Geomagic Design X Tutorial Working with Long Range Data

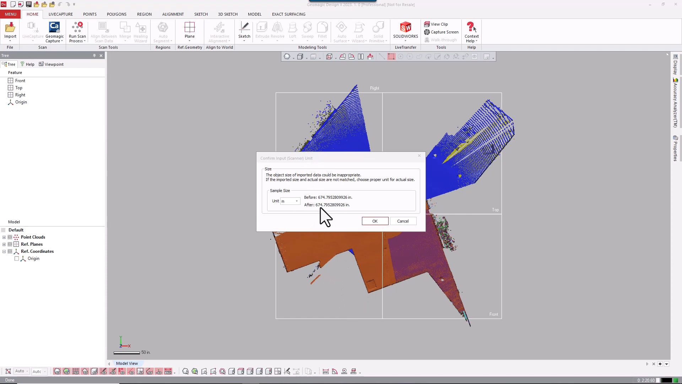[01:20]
So it's just saying for meters, the unit conversion here is going to be about 675 inches or so, the data, as far as the size goes. So I'll say OK. And now we have basically three point clouds.
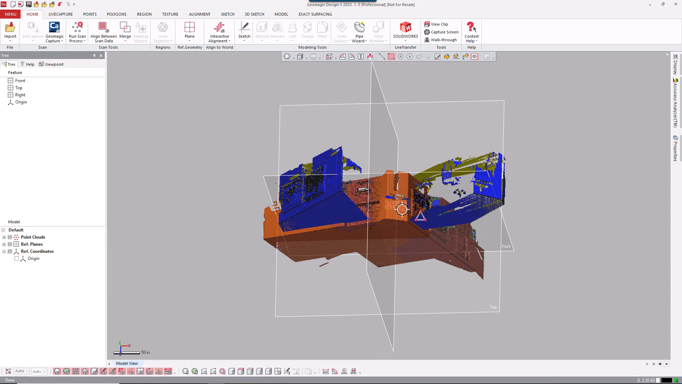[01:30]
If you look here on the left, you see this little icon. So each one of these is a point cloud. They're not meshes. So that's what this video is about, is working with point clouds.
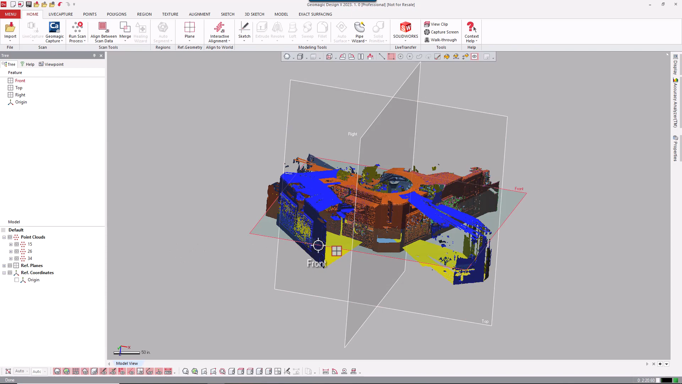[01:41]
You don't need to mesh these scans necessarily. So I'll kind of talk about that in a second.
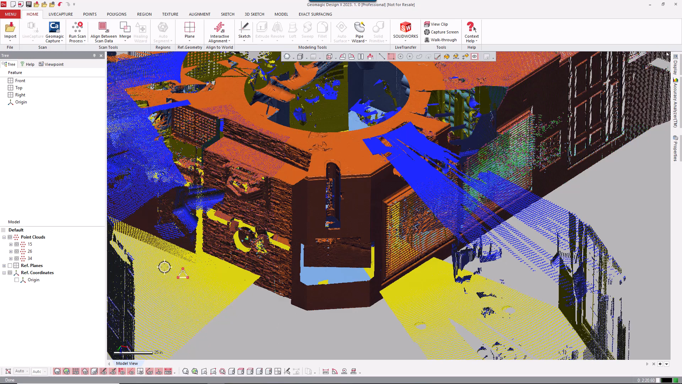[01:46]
I'm going to go ahead and align these. The first two scans are actually aligned because I didn't move the scanner.
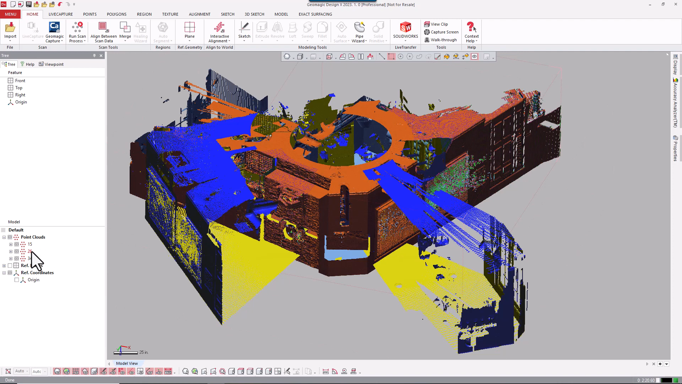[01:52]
The third one, I moved the scanner. So we're going to go ahead and align the data together. So I'll come up here and go to align scan data.
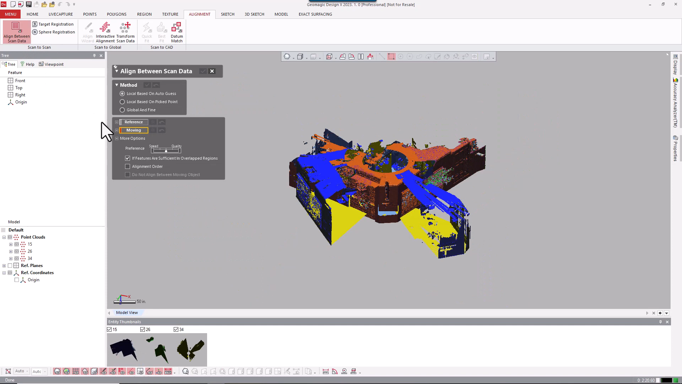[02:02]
And the reference are going to be the first two here. And the moving will be the third scan. And I'm going to say local based on pick point.
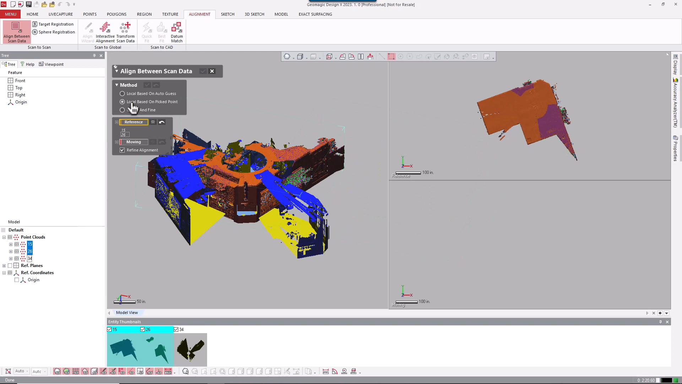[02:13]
Again, I'll have to pick the third scan. And now I have a split window and I can start to look at how I'm going to align this together. So I'm looking over here.
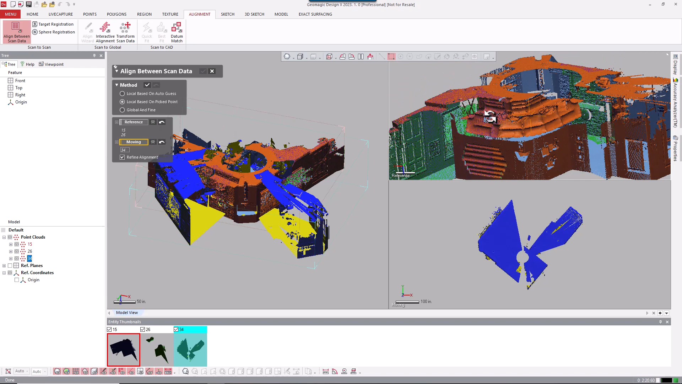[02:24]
I'll flip this around. So this is actually my living room, my house.
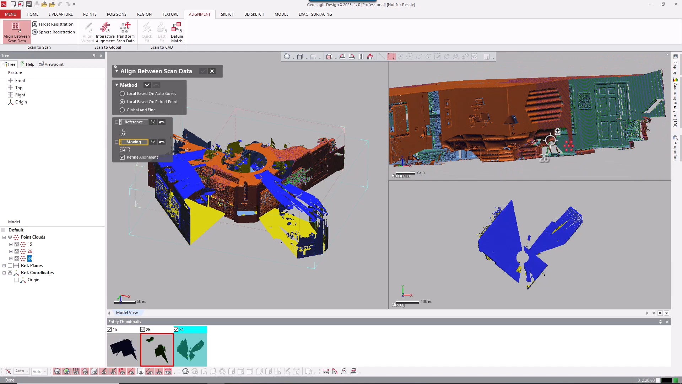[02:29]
So like I said, I was tasked to check out the the tablet with the remote kind of like a remote control.
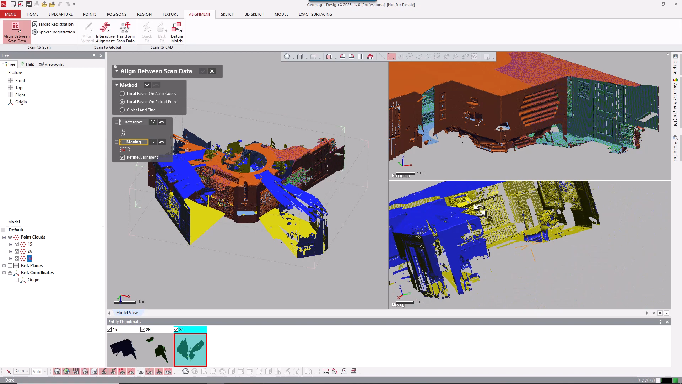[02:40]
So we don't have to use our tether to the to the laptop. So here, I'm just going to kind of pick out some common spots here, like I'll come up here and up here.
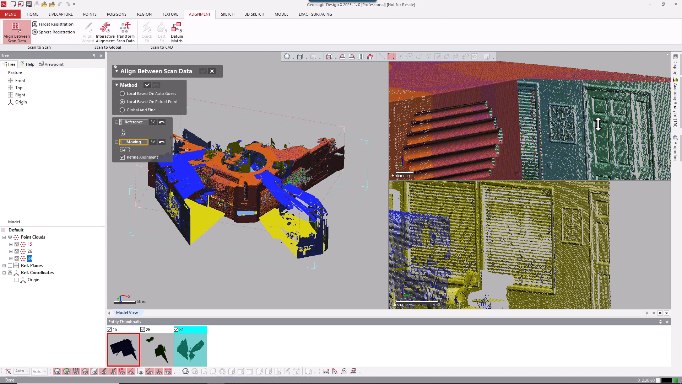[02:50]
And let's say I'll pick the corner towards the door on that first set of scans. And then I'll come down here. I'm looking for it like a little features like there's a little outlet right there.
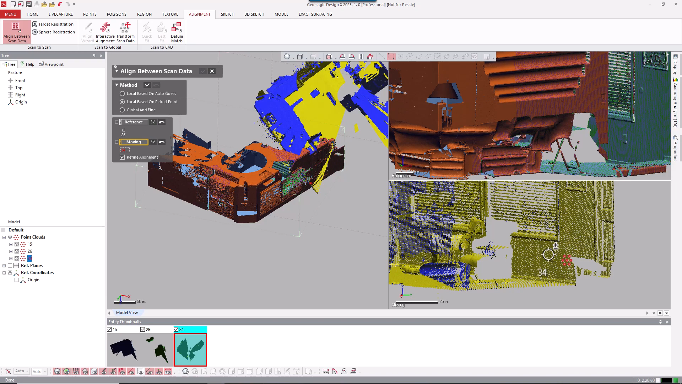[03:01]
And I'll pick it right here as well. So we need a minimum of three points to do this. If you need more, you can certainly do more, but three is the minimum. And it usually does a pretty good job.
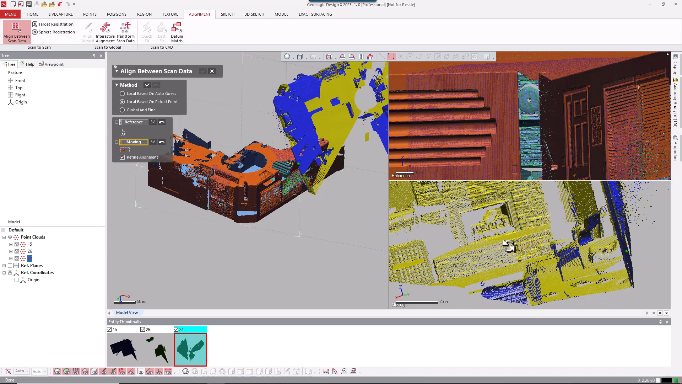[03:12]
So it's going to pick another feature, something on this mantle here. I'll pick there and I'll zoom up in here, pick right up there.
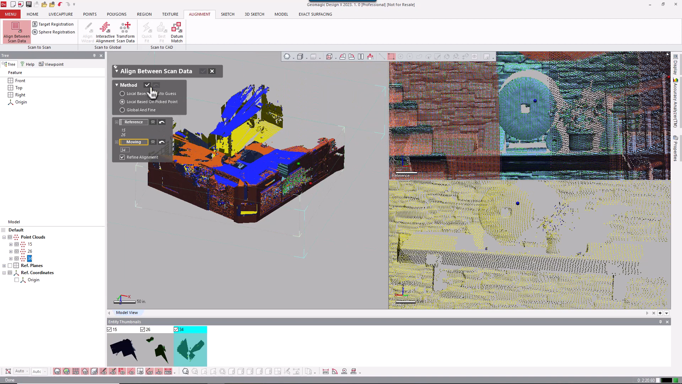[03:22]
And I'm going to go ahead and apply this alignment. And after this is done, I'll go ahead and do a global and fine.
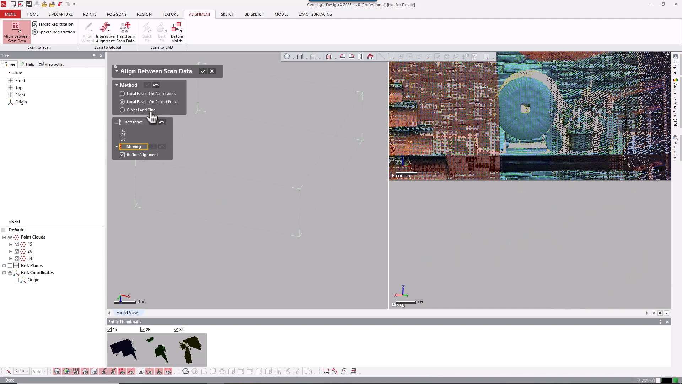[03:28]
That's just one more little alignment amongst all the data. In this case, we haven't aligned to a coordinate system yet. So I'm going to say all scans can move.
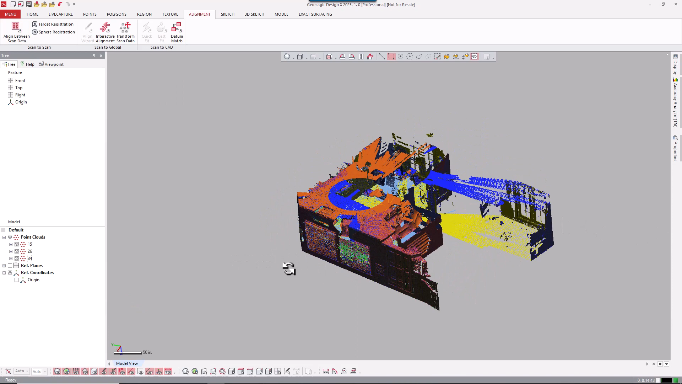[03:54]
So at this point, what I need to do next is basically combine this into one point cloud and then align it.
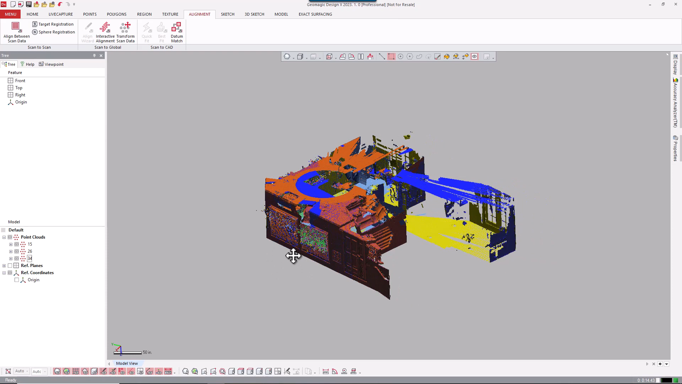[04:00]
So I'm going to go ahead and do that and come back and show you how we proceeded with the modeling.
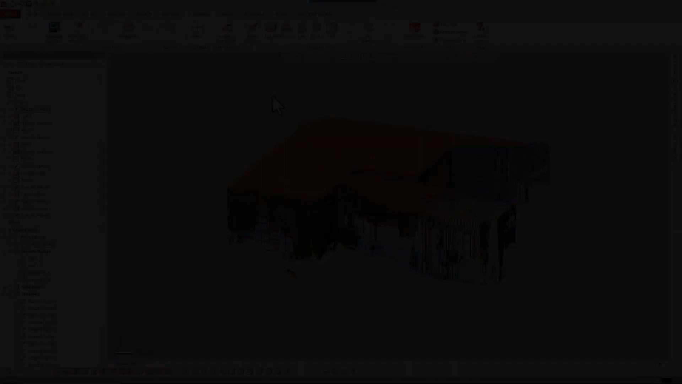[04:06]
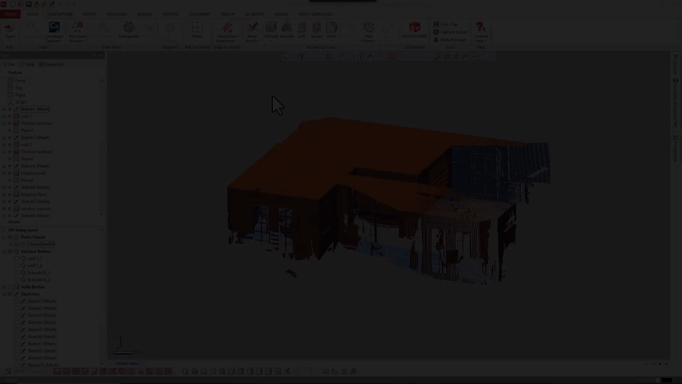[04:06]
So here I've combined and actually aligned the three point clouds into one. So now we have a single point cloud here. And if we go ahead and check on that on the properties, we can see here that we're working with about three point, almost 3.9 million points in a single point cloud. So that's a lot of data. If you remember, I brought this in at one sixteenth. So we're probably talking about 54, 55 million points. I brought the whole data set in, but I didn't need it to model. So I'm going to go ahead.
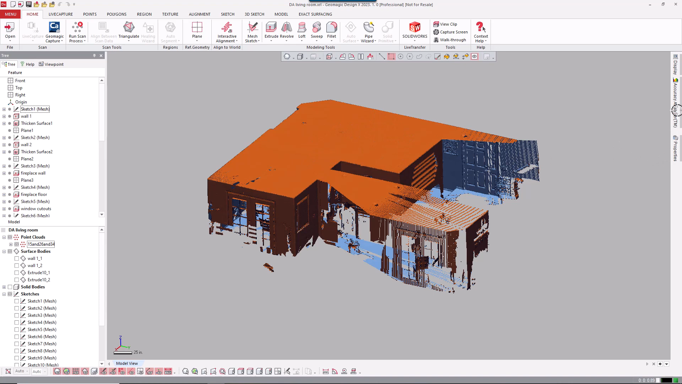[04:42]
And also, you can see it, this is actually the ceiling of the scans. So I'm going to clip the view a little bit so I can see inside of the room just by dragging this view clip.
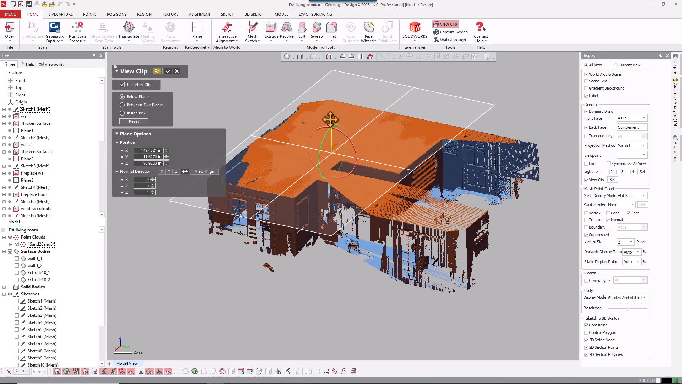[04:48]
Now you can see my living room.
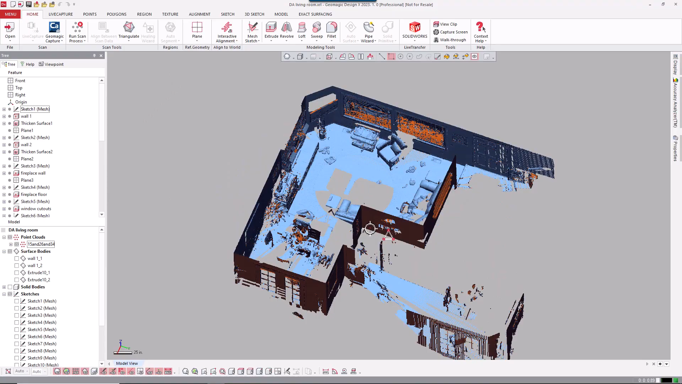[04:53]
A funny kind of thing about this actually is I didn't realize how messy my living room was. We've got a little puppy and her little toys and stuff are all strewn around.